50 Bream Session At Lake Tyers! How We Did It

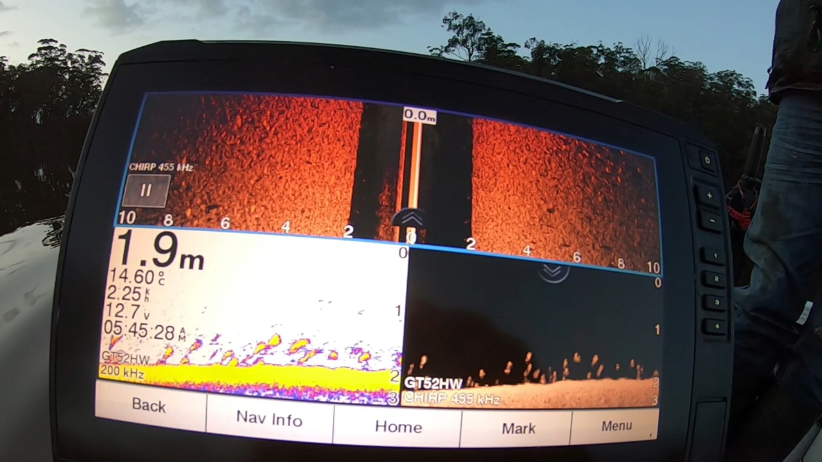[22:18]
On screen: depth 1.9 m, water 14.60°C
Bottom left. Normal sonar. Bottom right.
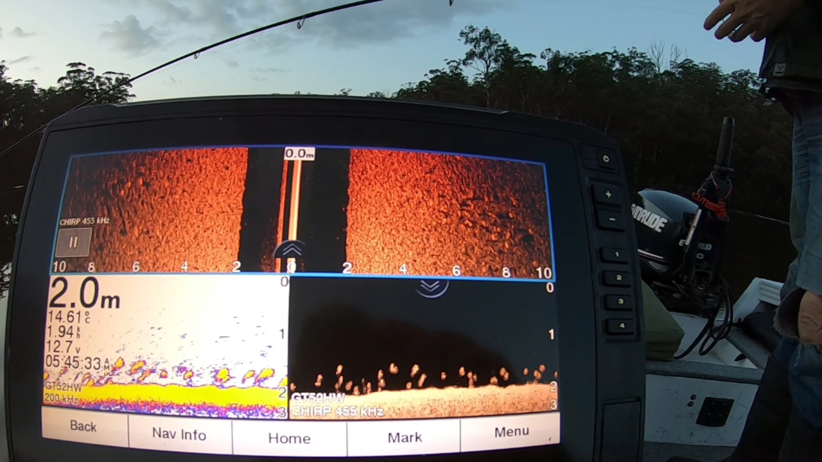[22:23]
On screen: depth 2.0 m
Clear view. Or dance scan. And the top is a side scan. All those shadows. And highlights. Are brim.
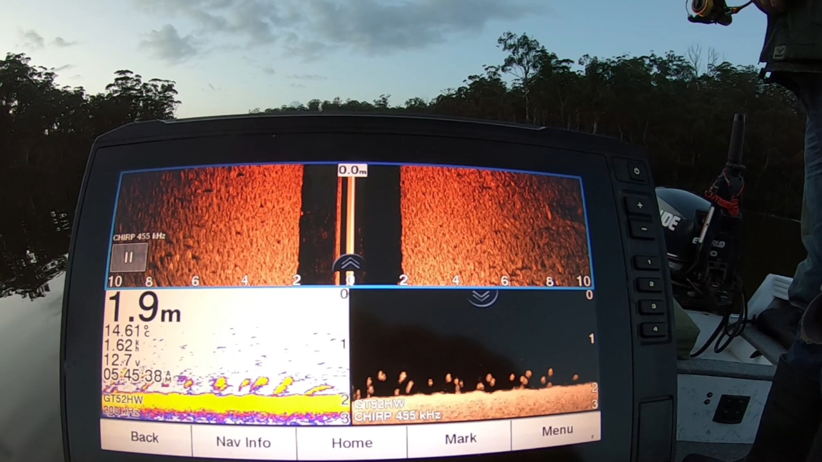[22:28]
On screen: depth 1.9 m
Every bit of that. Is brim. Oh. Look at them pistol.